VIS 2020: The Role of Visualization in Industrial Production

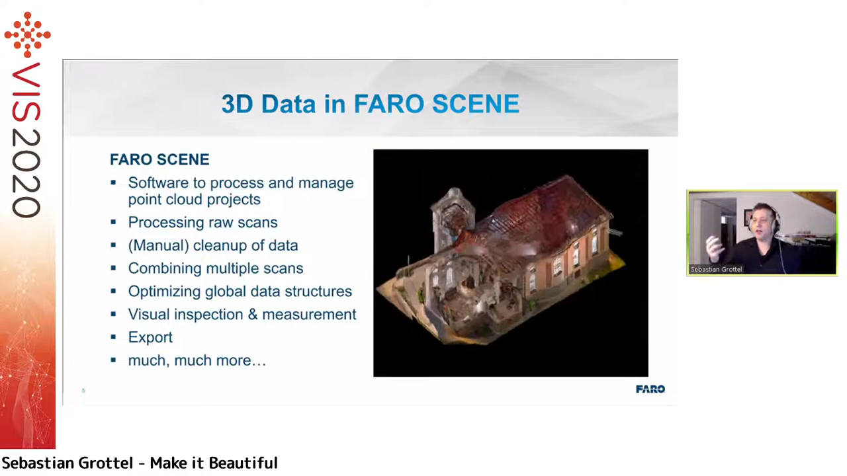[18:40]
And we have a desktop product, Ferro Scene, which is developed in my group, where we make sense out of the data,
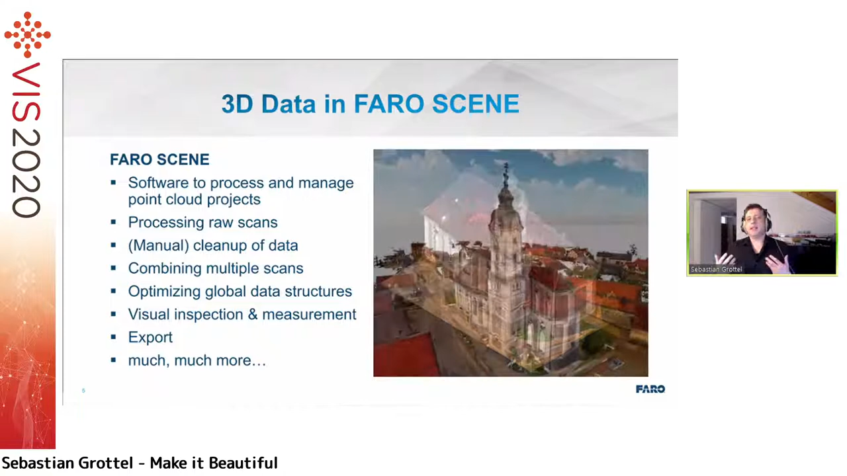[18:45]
where we process the raw scans, where we give the users abilities to clean up the data,
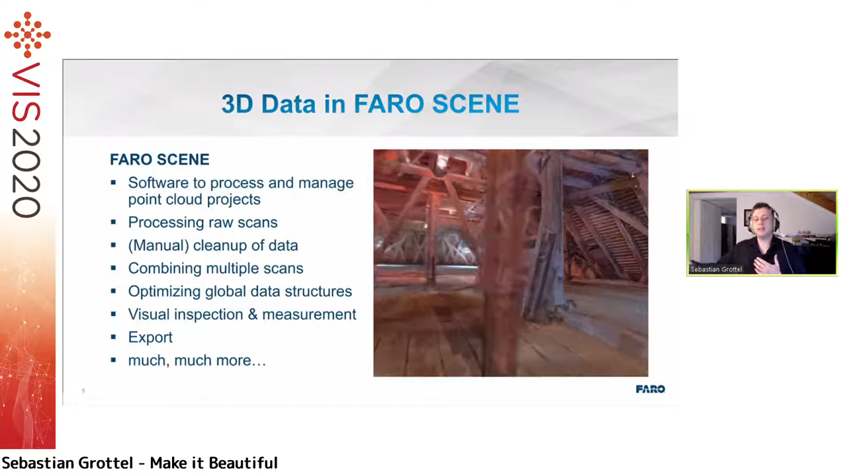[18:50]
to combine multiple scans into larger projects with optimized data structures, of course, to be able to visually inspect the results and to do the measurements. Because in the end, yes, these point clouds are great and cool and everything, but that's not what our users need. That's not what our users want. Our users need to derive information. They need to know, does this new machine fit into the factory building? Something like that.
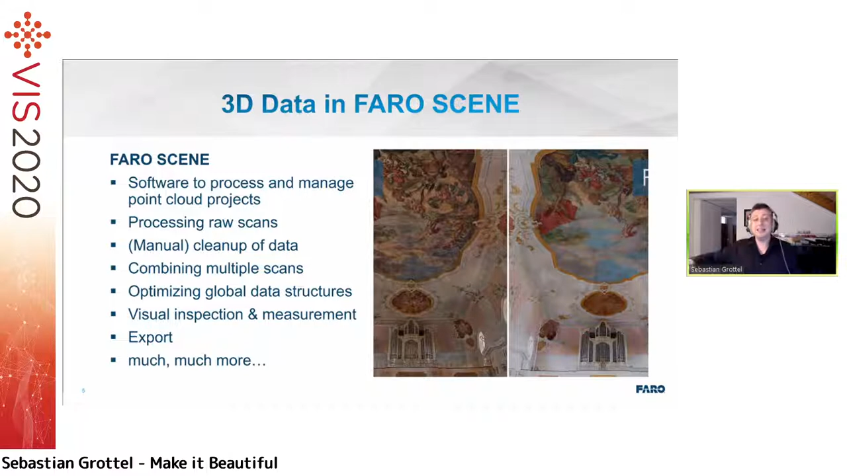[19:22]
So this is only an immediate, intermediate step. All of our work at our company are for the intermediate steps.
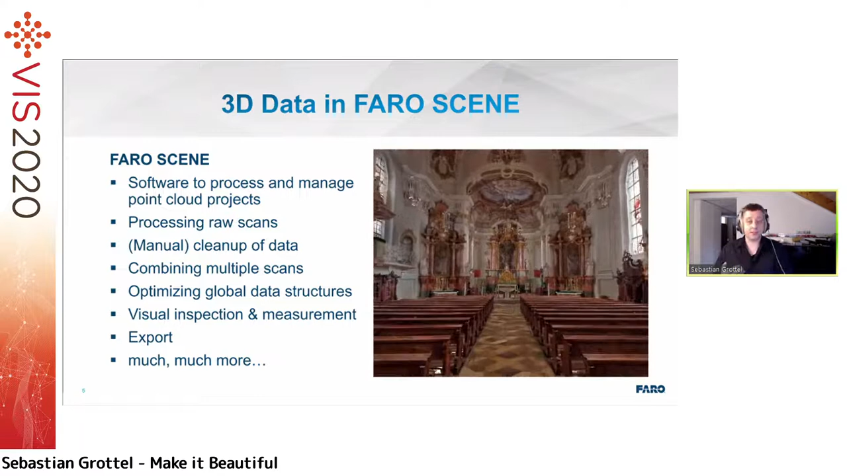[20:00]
And one of the purpose is for understanding the data, what we have,
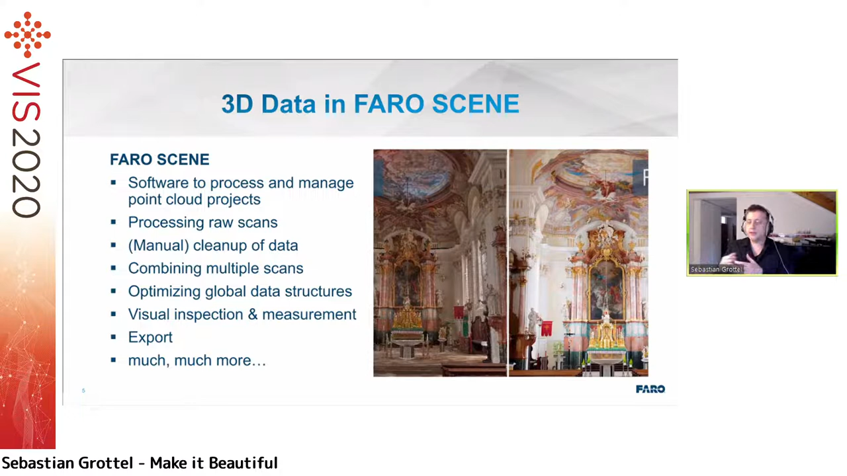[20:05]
and supporting us in manually editing the data as we go along. And so that's the first use case. If I want to edit, if I want to inspect, if I want to understand the data I'm having, I need the visualization which supports me on that. And for example, here, I got a couple of examples for false color visualization. Here, for example, what we see color coded is the distance from the scanner within this snapshot of a small factory building. And yes, that's the rainbow color map.
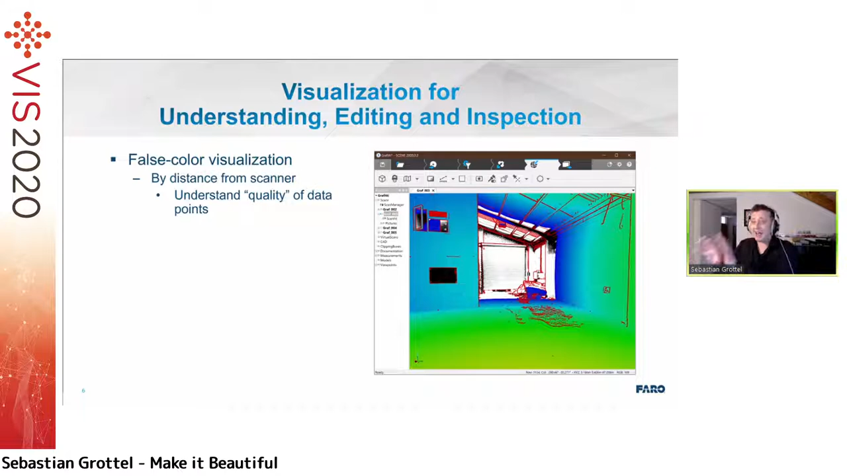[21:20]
I'm only interested in spotting places. I will never be interested in spotting numbers because numbers are numbers, not colors. Another example going in a similar color is, for example, by elevation or distances from a planned mesh or anything like that, deviations in the general case. And the same thing here. I'm not interested in precise information. I'm just interested in areas. And so, for example, if I see, oh, there is cable here and the cable ends there at the wall, I need this distance. I will not rely on visualization for the distance.
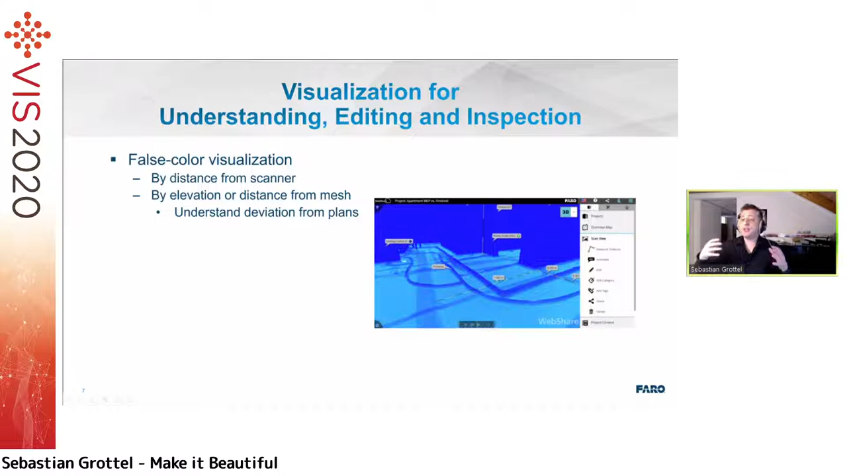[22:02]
I will go in with a measuring tool. So I need to understand where to look at, and then I need another tool to look at the real data behind it. Another thing now is if we combine multiple visualizations to help us understand the data, we can use it, for example, to segment the data. Now, this is experimental visualization. It's not part of our products yet. If you want to steal it, please ask me before nicely. So what we can do here is we can put in a grid, a visual grid on the data to help supporting the sense of distance, because this is something which is a little bit different or difficult in visual in complete digital visualizations. And we just need a little bit support.
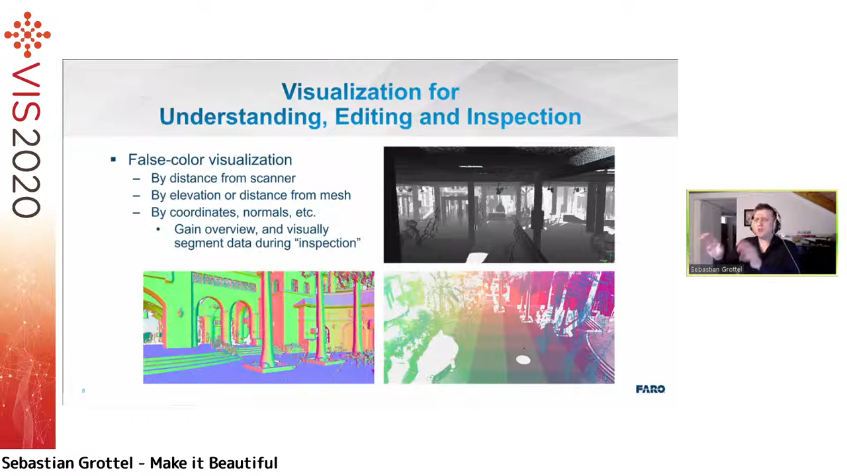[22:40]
We don't need exact perception of millimeter precision, just a grid to say, okay, that's a 4 meters block, done. And then a little bit more abstract, a very important visualization, what we have here is a color by age.